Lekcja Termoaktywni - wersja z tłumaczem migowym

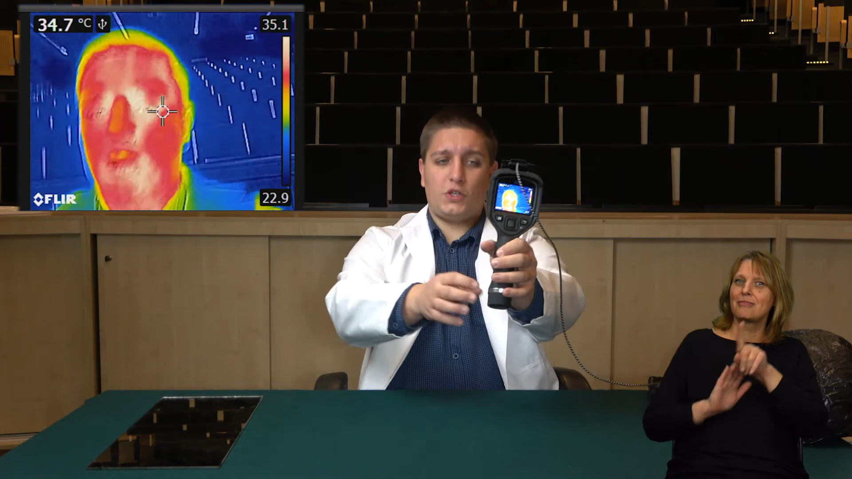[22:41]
On screen: spot 34.7°C
jaki jest rozkład ciepła na mojej twarzy. Często w popkulturze spotyka się właśnie postacie, które potrafią widzieć w termowizji. Potrafią widzieć ciepło.
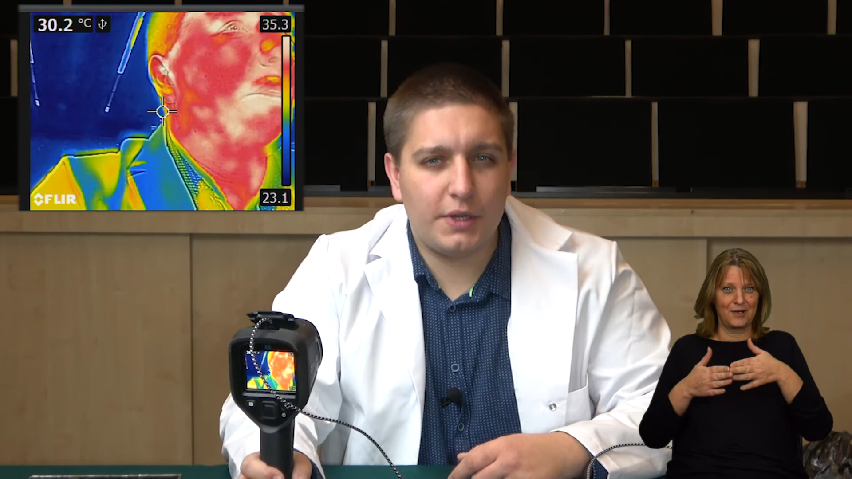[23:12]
On screen: spot 30.2°C
Ponieważ nie wystarczy posmarować się błotem, żeby schować się przed predatorem.
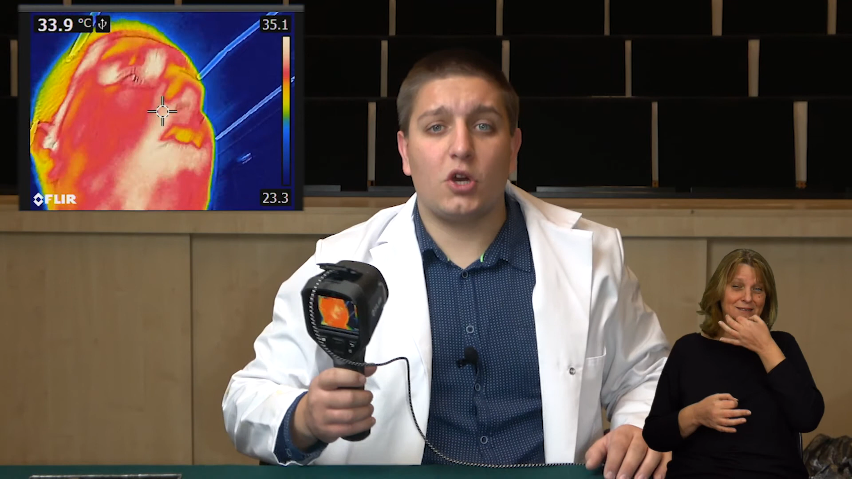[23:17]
On screen: spot 33.9°C
Oczywiście możemy dostrzec właśnie tutaj w termowizji różne ciekawe rzeczy.
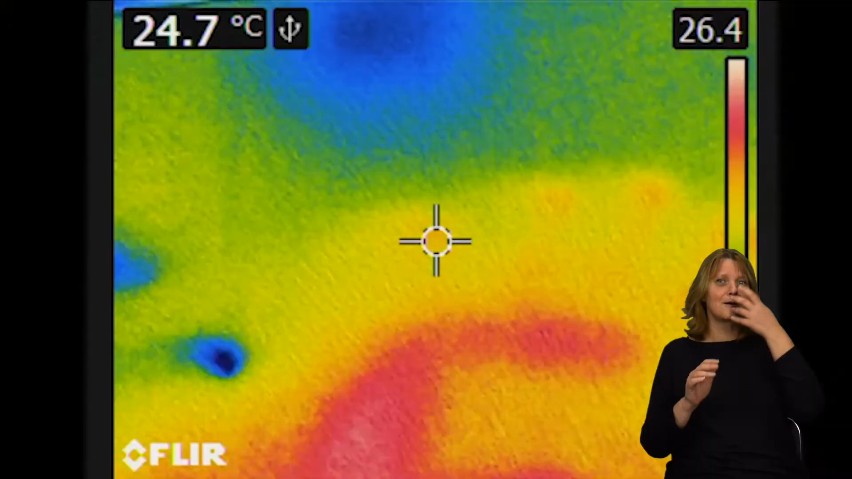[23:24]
On screen: spot 24.7°C
Mógłbym na przykład dotknąć stołu ręką
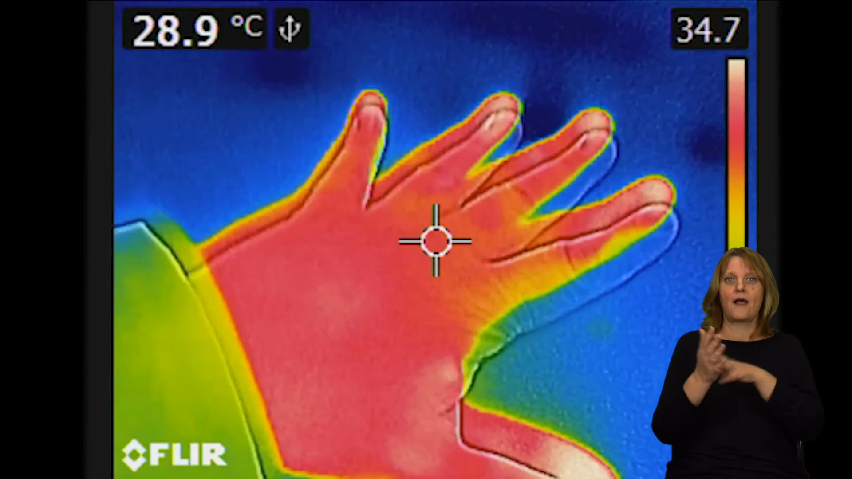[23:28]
On screen: spot 28.9°C
i rozgrzać go w tym miejscu właśnie dzięki przewodnictwu cieplemu.
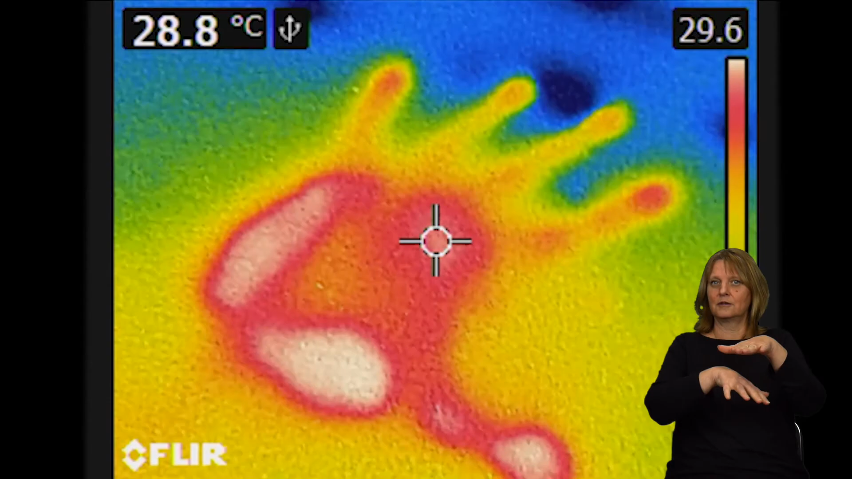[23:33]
On screen: spot 28.8°C
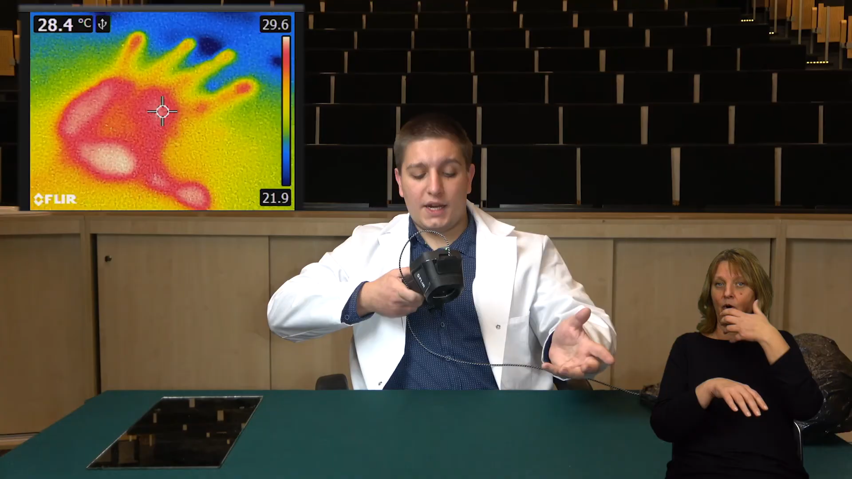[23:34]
On screen: spot 28.4°C
Stół jest czysty, ale ręka się odbiła, rozgrzała to miejsce. Moglibyśmy nawet prawdopodobnie jakąś wiadomość przekazać w ten sposób.
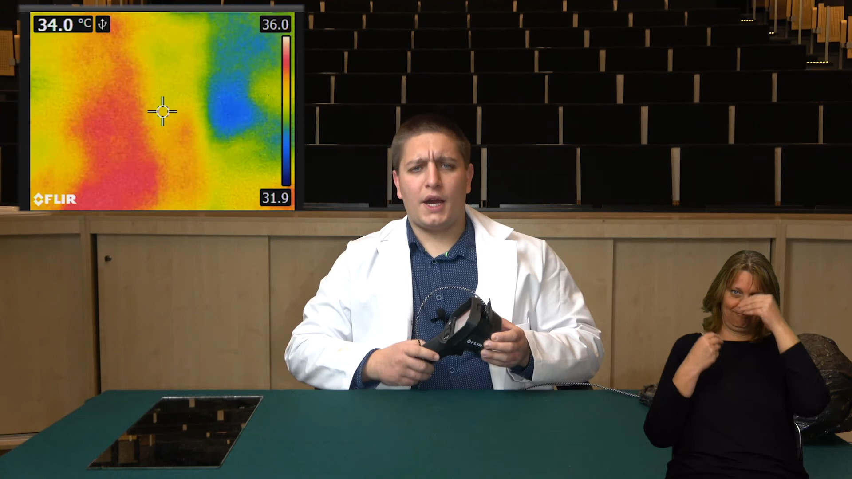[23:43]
On screen: spot 34.0°C
Ale wracając do naszego Arnolda Schwarzeneggera, jeżeli by posmarował się tylko po twarzy błotem,
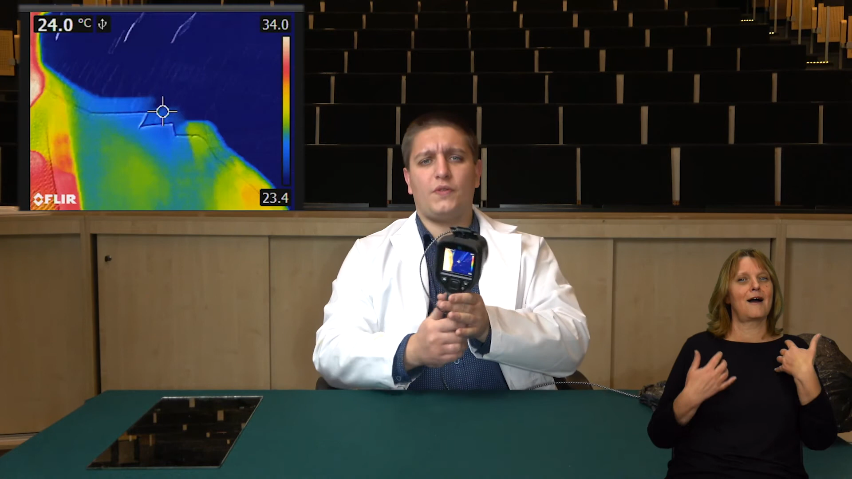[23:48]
On screen: spot 24.0°C
to oczywiście te miejsce by się obniżyła temperatura tego miejsca, ale wciąż byłby widoczny.
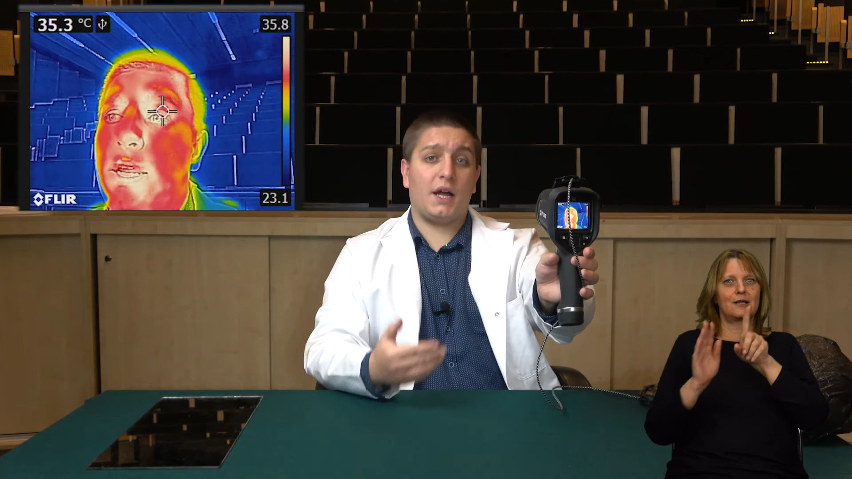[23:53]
On screen: spot 35.3°C
W praktyce pasowałoby się za czymś schować. I co mogłoby być dobrym tutaj przykładem do schowania się?
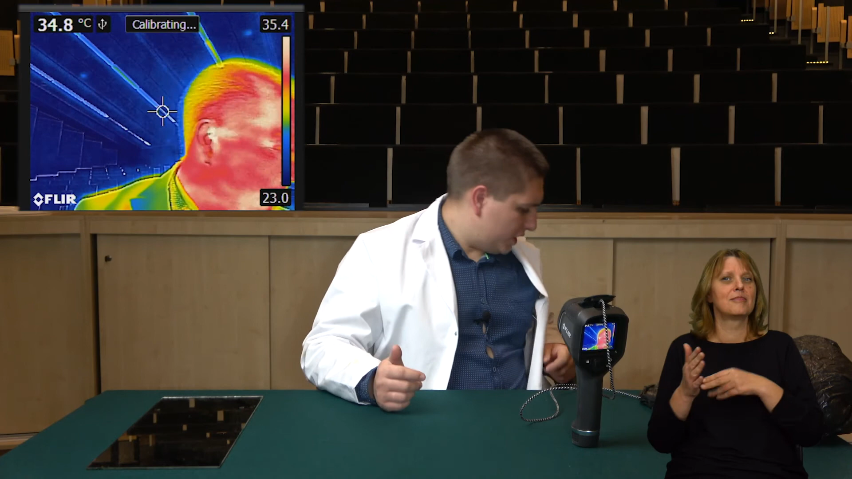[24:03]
On screen: spot 34.8°C
Może mógłby być to worek, worek czarny.
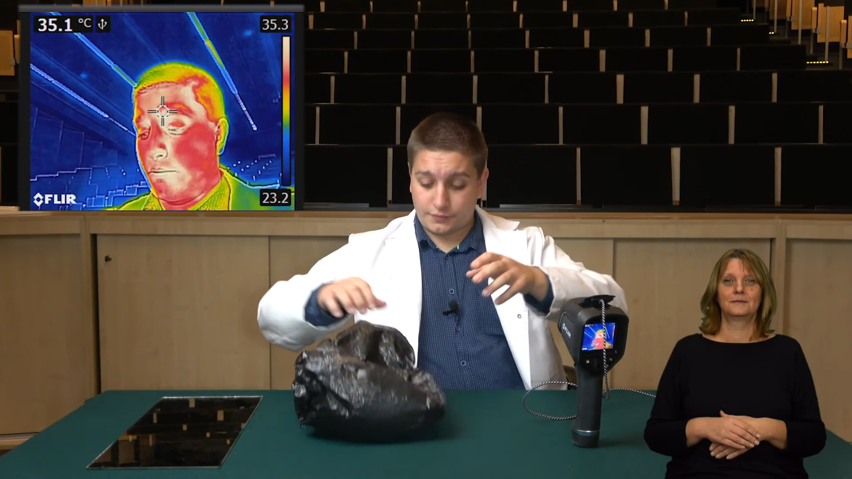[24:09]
On screen: spot 35.1°C
Założę go. Teraz kamera normalna mojej twarzy już nie widzi,
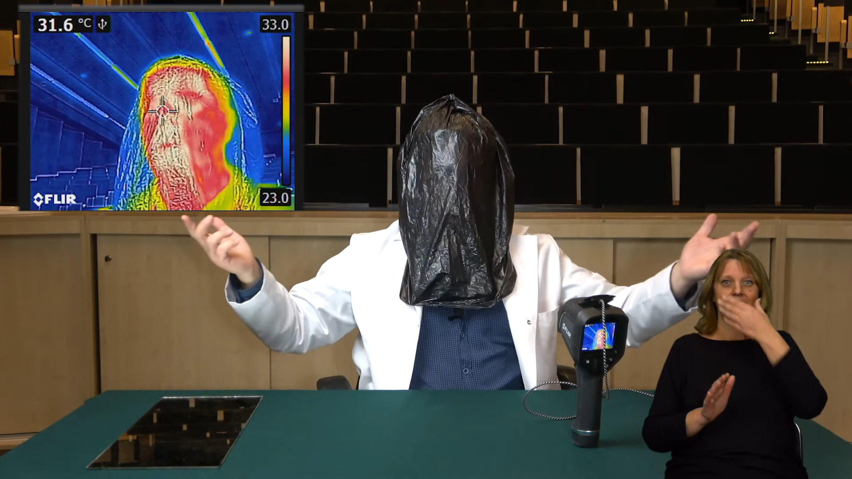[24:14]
On screen: spot 31.6°C
bo się schowała za workiem czarnym.
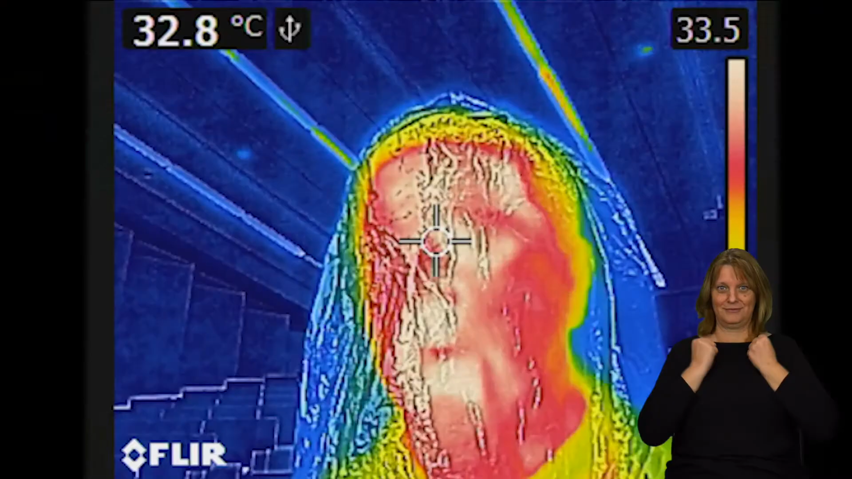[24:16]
On screen: spot 32.8°C
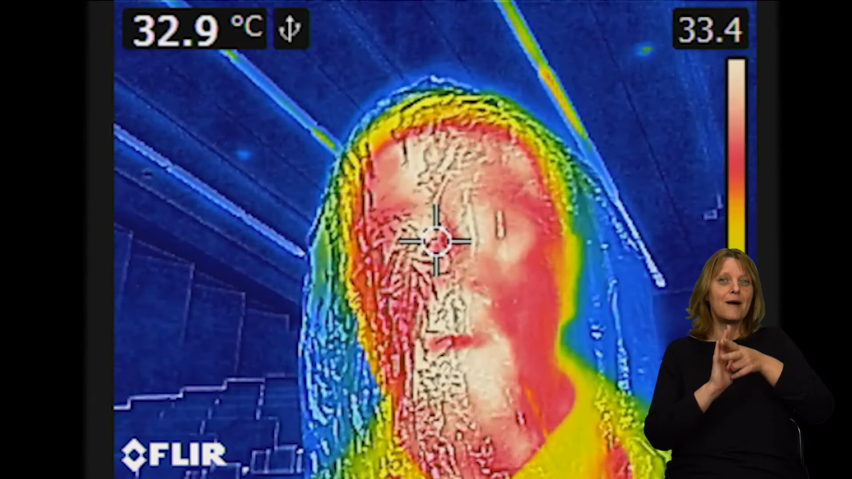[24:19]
On screen: spot 32.9°C
Jednak kamera termowizyjna wciąż mnie rozpoznaje. Dlaczego?
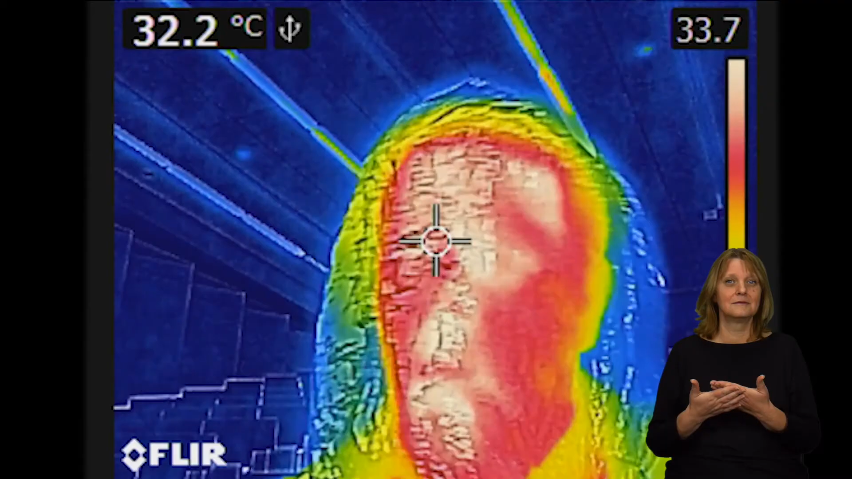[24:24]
On screen: spot 32.2°C
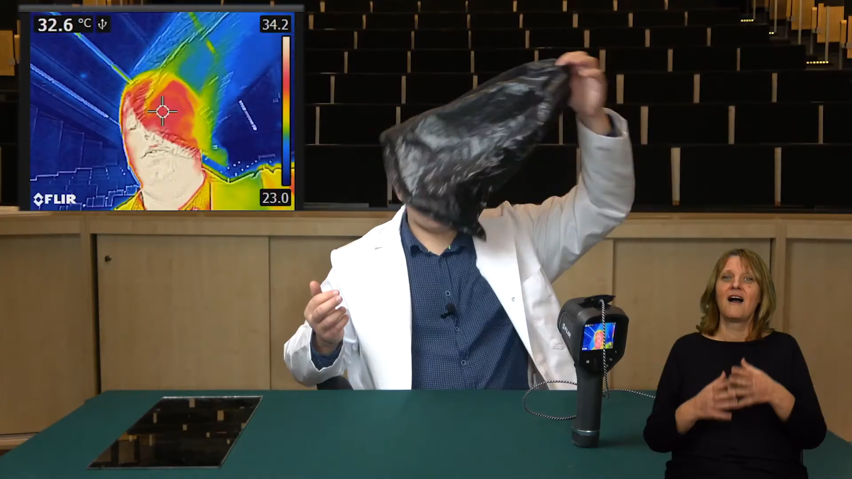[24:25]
On screen: spot 32.6°C
Worek nie wystarczył do tego, żeby zatrzymać promieniowanie cieplne z mojej twarzy.
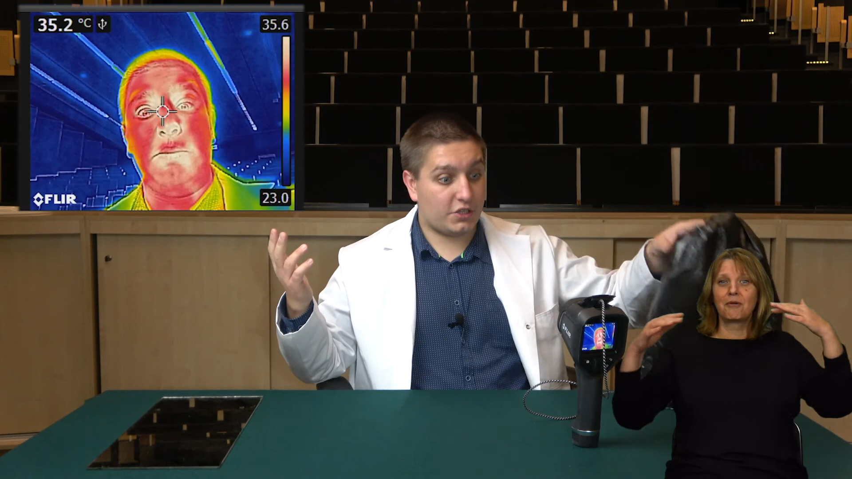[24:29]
On screen: spot 35.2°C
Dobrym rozwiązaniem byłoby lustro, bo oczywiście ciepło będzie zachowywało się jak inne światło, jak światło widzialne. I jeżeli ja bym odbił tutaj w lustrze na przykład coś,